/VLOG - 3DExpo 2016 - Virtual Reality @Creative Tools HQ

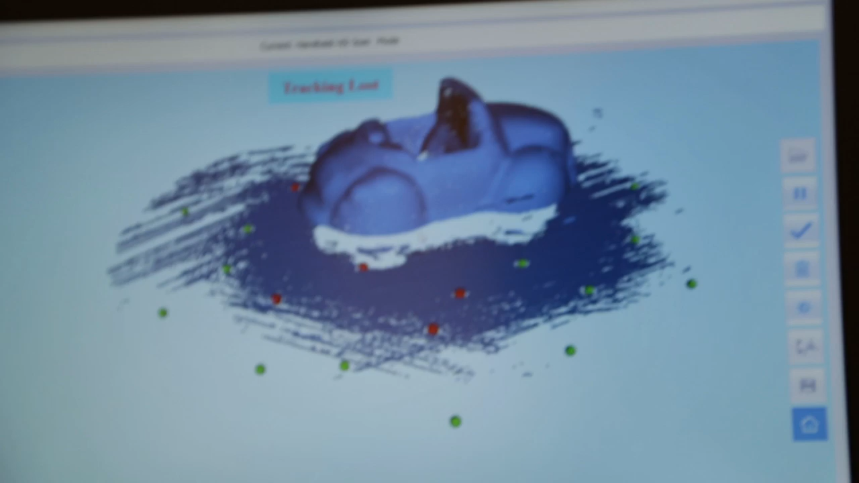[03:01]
but this is a small really small car so thanks to creative tools for this 3dx for 2016.